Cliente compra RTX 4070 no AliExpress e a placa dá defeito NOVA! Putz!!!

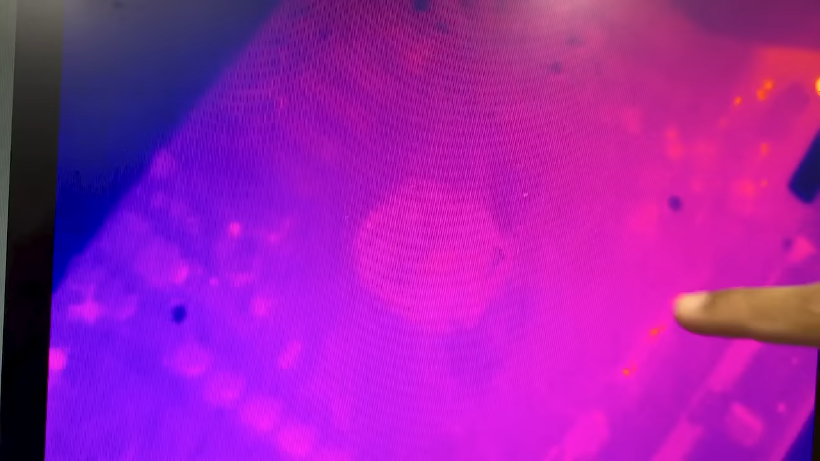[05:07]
Então esse aqui é o chip, tá? E, tipo, ele tem que brilhar por igual. Se ele brilhar muito em algum canto, é porque tem coisa errada.
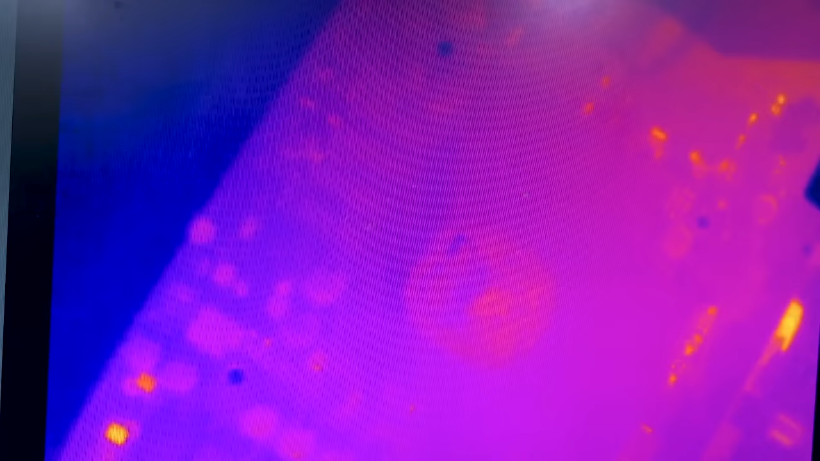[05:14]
É... E tem que ver também se tá tendo tensão. Eu vou ligar aqui rapidamente e a gente vai acompanhar aí.
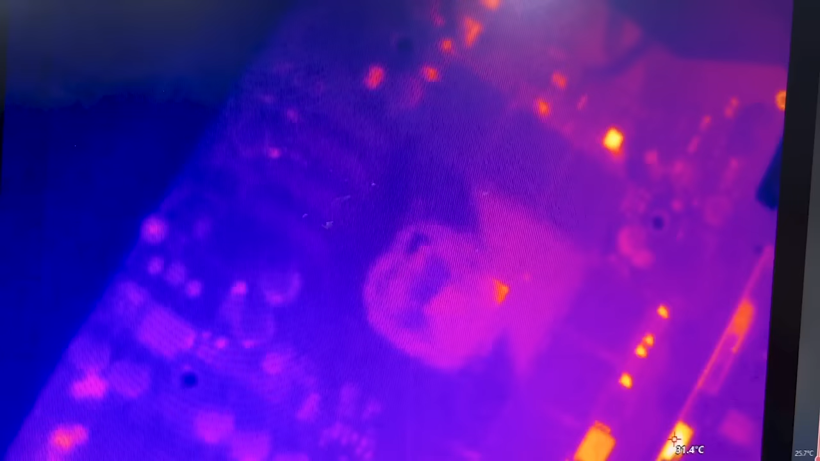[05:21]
Ó, liguei. Hum... É. Aqui é GPU mesmo. GPU com defeito, galera.
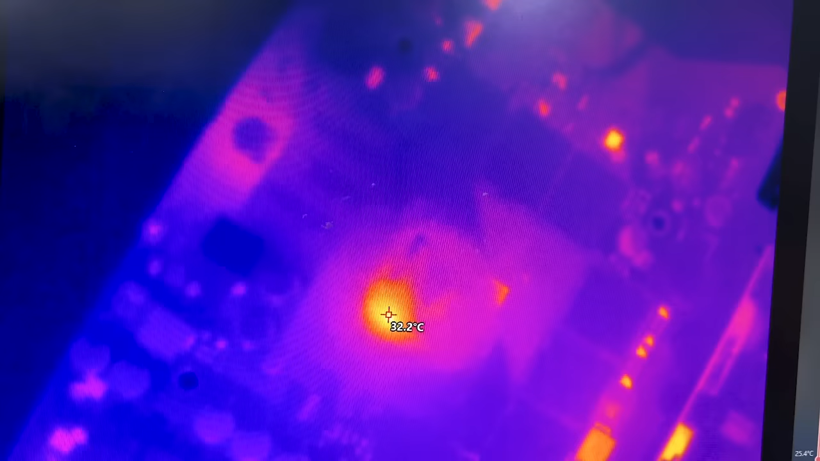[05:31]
On screen: spot 32.2°C
Infelizmente é GPU com defeito. Isso daí não existe, tá? Esse calor que a gente tá acompanhando aí não é comum.
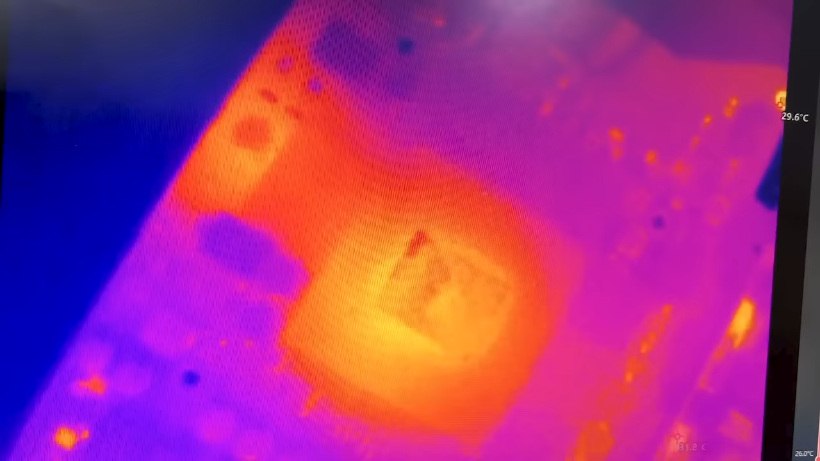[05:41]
On screen: scale top 29.6°C
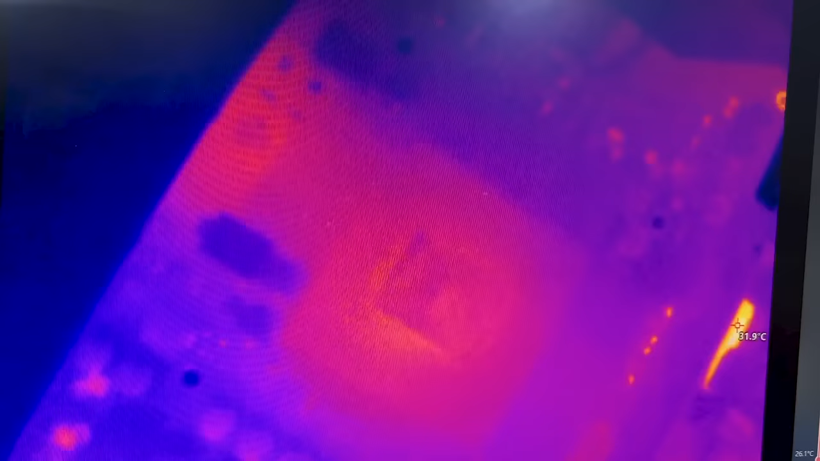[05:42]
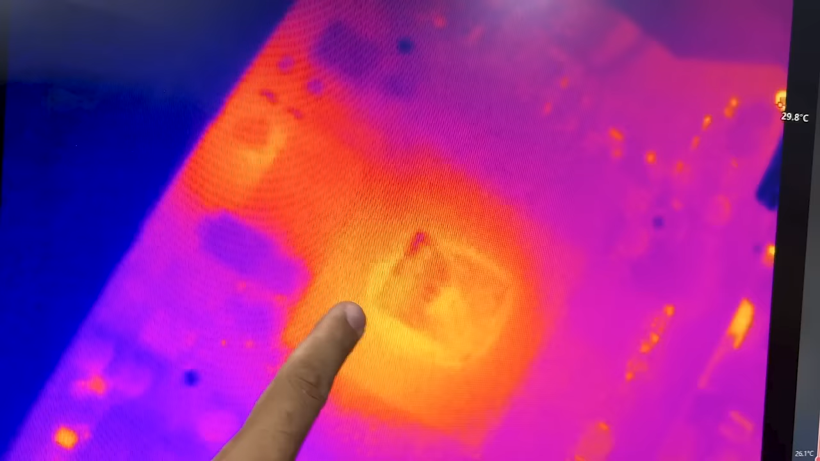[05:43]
On screen: scale top 29.8°C, scale bottom 26.1°C
E pelo que eu tô vendo aqui, eu acho que era a parte do HDMI mesmo, tá? Se a gente for olhar a parte, as funções, isso daqui vem direto do HDMI.
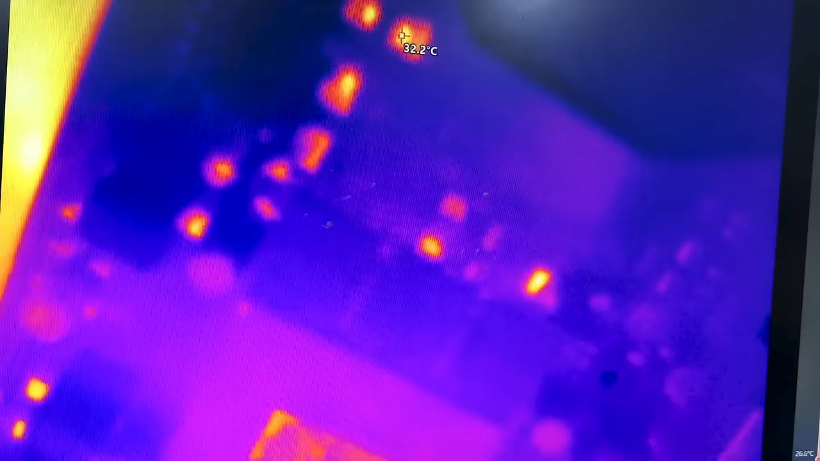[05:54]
On screen: spot 32.2°C
Aí eu não sei se o vendedor vai trocar caso isso aqui caia em análise, né? Contestar que é o HDMI.
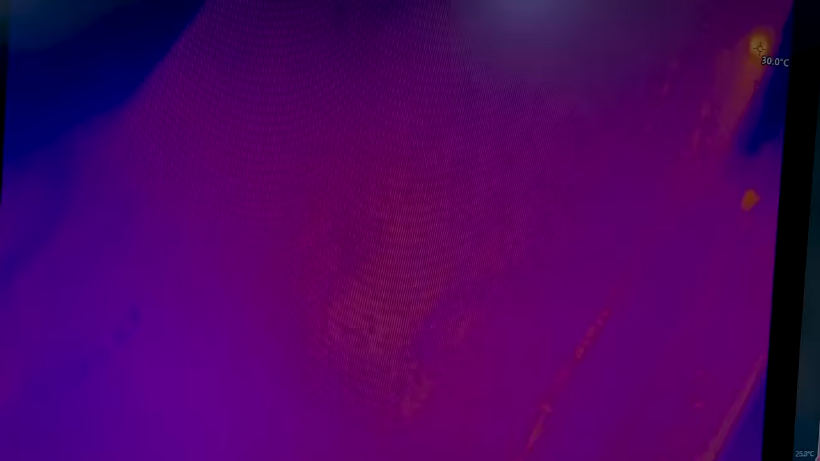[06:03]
On screen: spot 30.0°C
É, galera, vídeo bem curto aí, não tem muito o que falar. É, aquela região ali, aparentemente é do HDMI, sim, aquela região.